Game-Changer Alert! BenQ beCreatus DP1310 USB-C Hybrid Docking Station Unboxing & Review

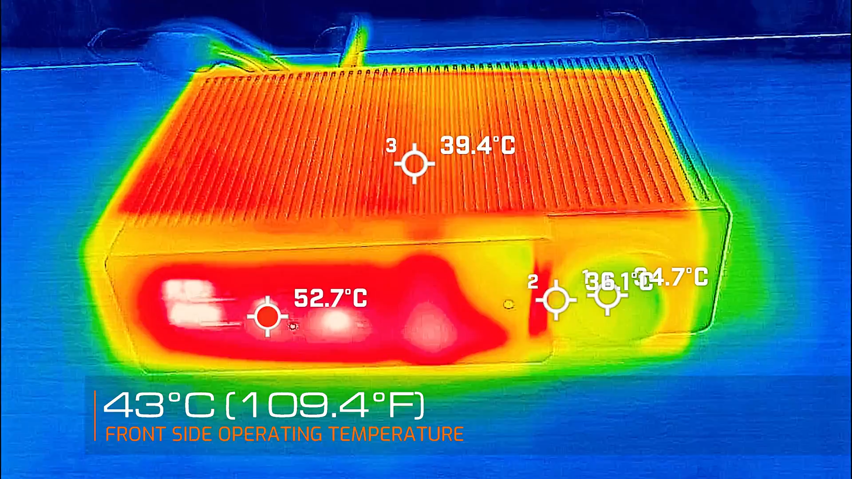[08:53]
I'd say probably about 39 degrees Celsius. Now the front of it, you're looking at a maximum of 43 to 44 degrees Celsius, depending where you look. Now there is some hotspots. That's just electronics. That's just normal for all the ports. And I'm just going to turn this on. It's upwards.
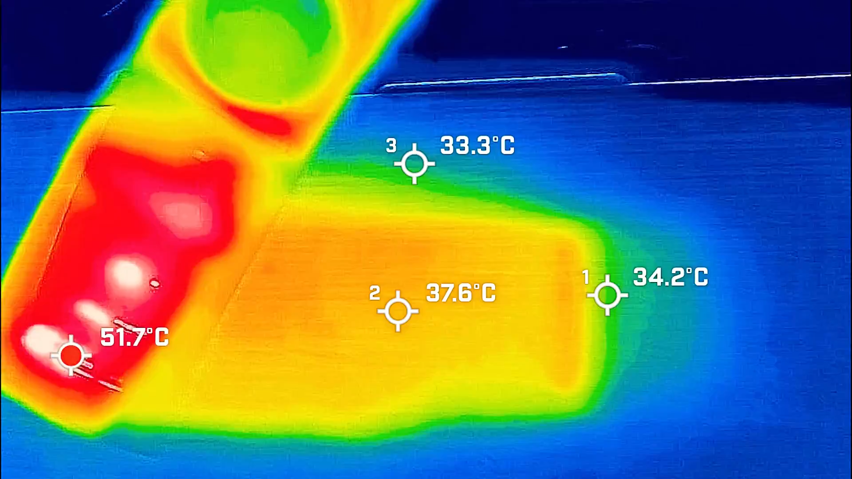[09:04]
So you can have a look at the back end side of it.
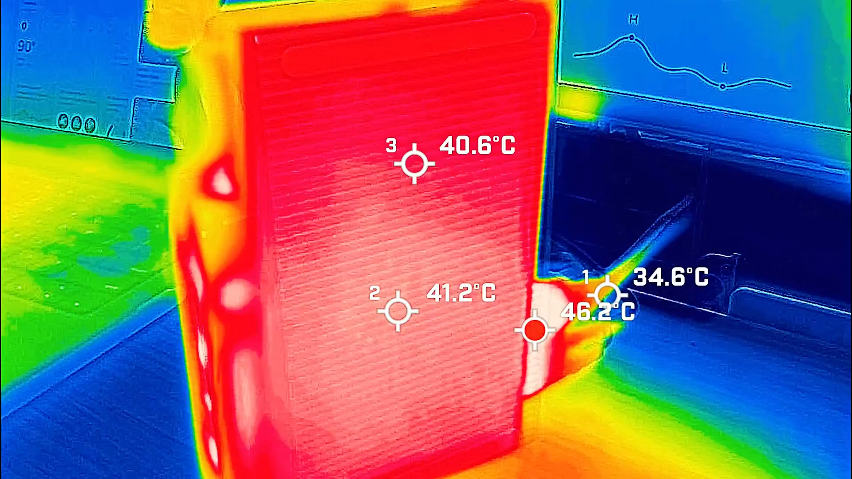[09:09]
Now the bottom side is going to be hotter because it's been laying down. But even then, it's about 41 degrees Celsius. They'll probably cool down to maybe about 39 degrees Celsius as well.
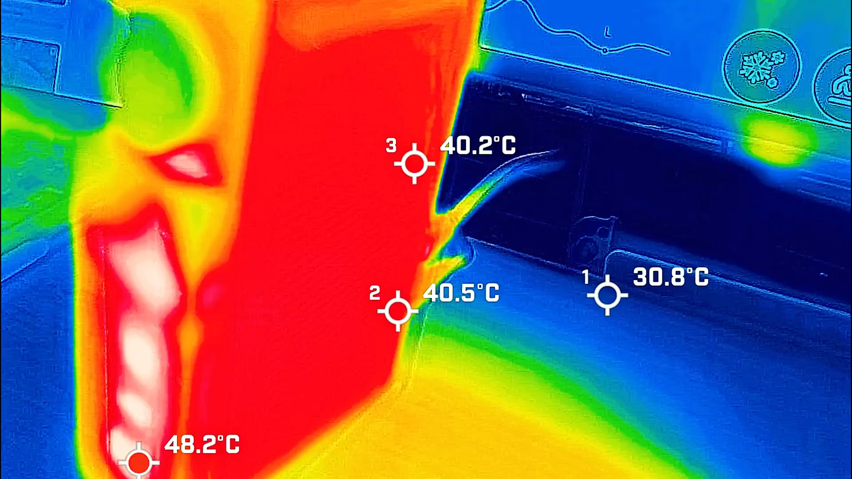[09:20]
On screen: max 48.2°C
And that is the actual operating temperature of this dock. Now my normal hand temperature is,
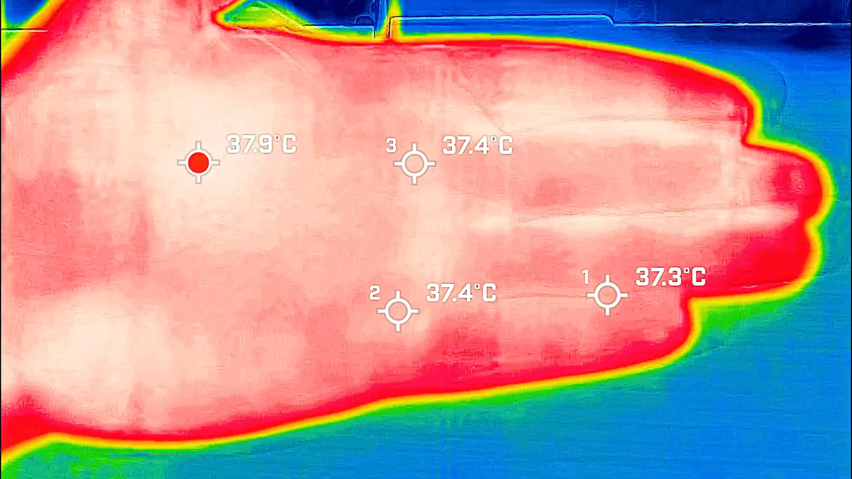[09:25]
at the moment, it has got an ambient temperature of about 36 degrees Celsius.
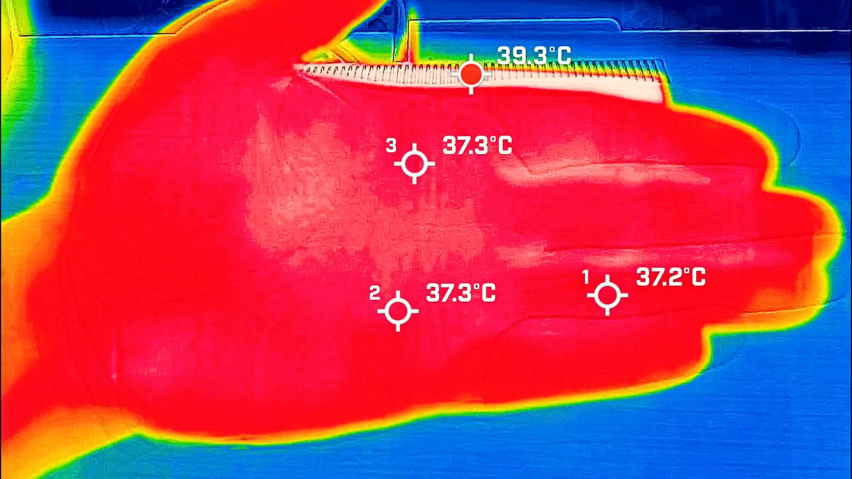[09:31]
On screen: max 39.3°C
It's another hot day here in Brisbane. And my hand is about 37 degrees Celsius. Just to give you an idea how hot or how cool this is. This is actually not that bad at all to actually touch.
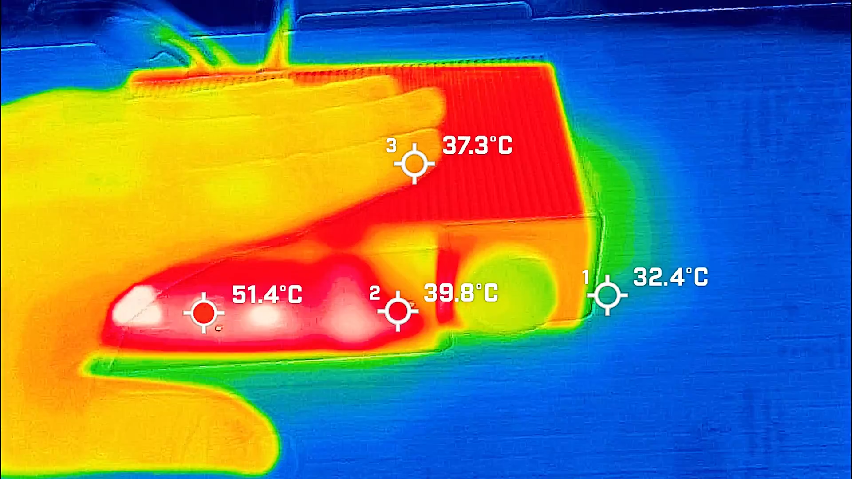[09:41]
I can put my hand here for quite a long time. I won't actually feel that much heat from it.
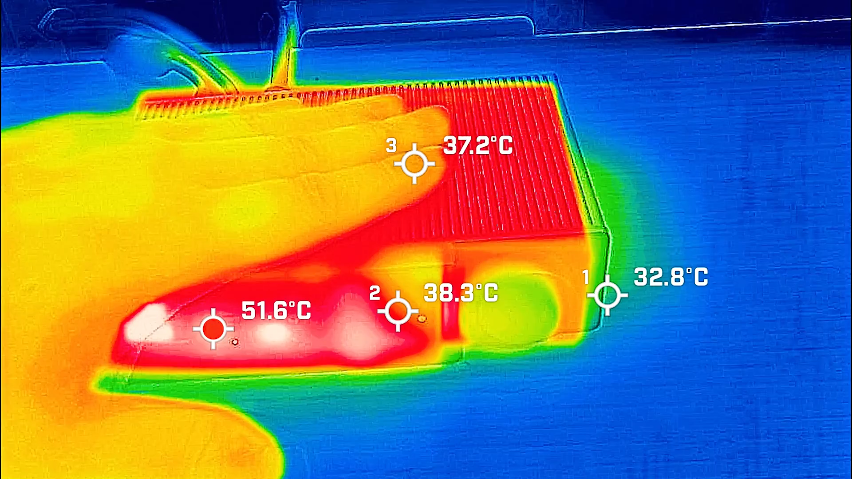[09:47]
It's not really uncomfortable at all.